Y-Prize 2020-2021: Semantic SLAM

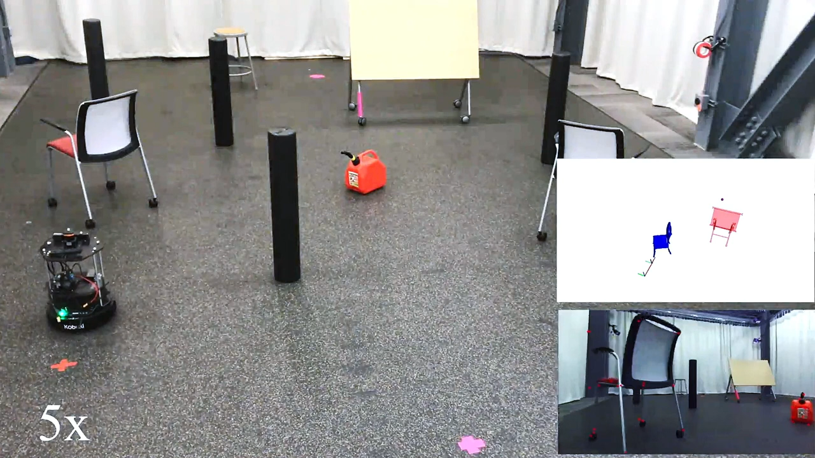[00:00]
Advances in machine learning have enabled researchers at Penn to make communication between humans and mapping robots simpler and without the need for GPS.
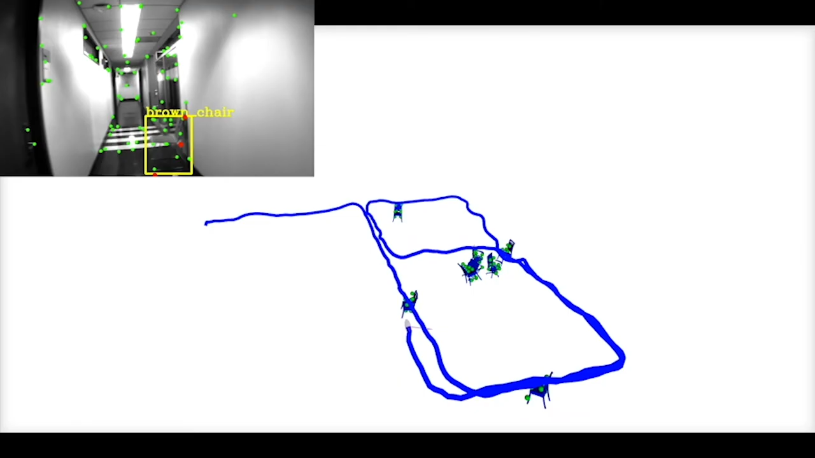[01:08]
That is, instead of representing it in terms of just, like,
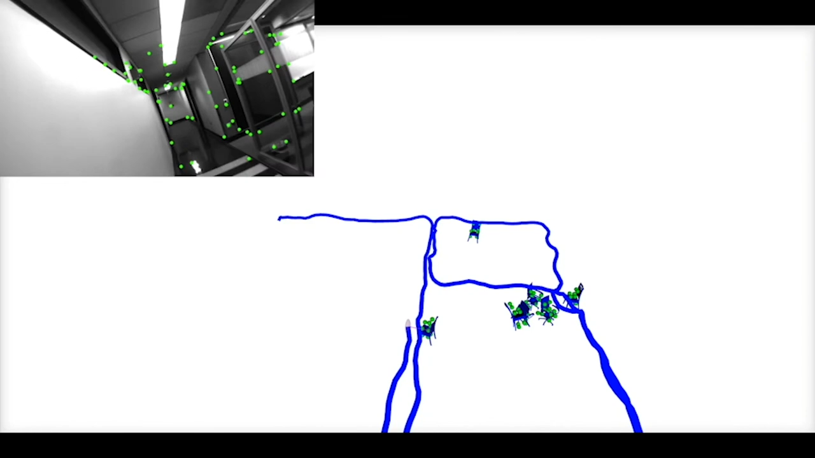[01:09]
blobs of stuff over here and over here, the map has objects. So it'll say there's a table here in this orientation and position.
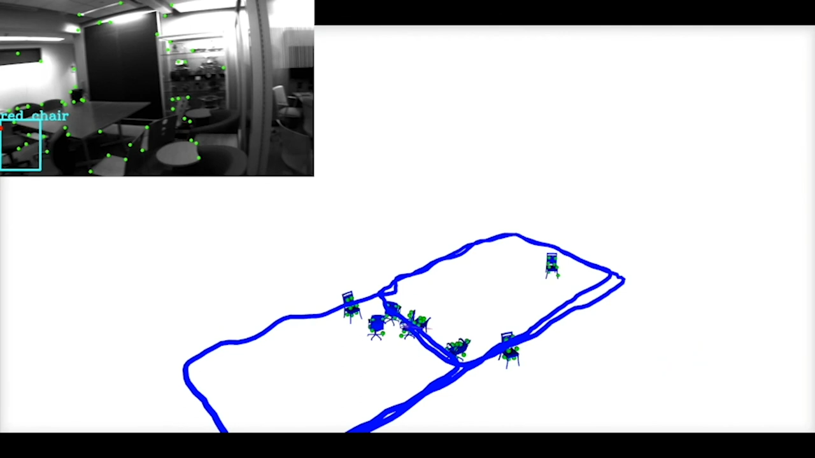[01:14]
There's a chair in this corner.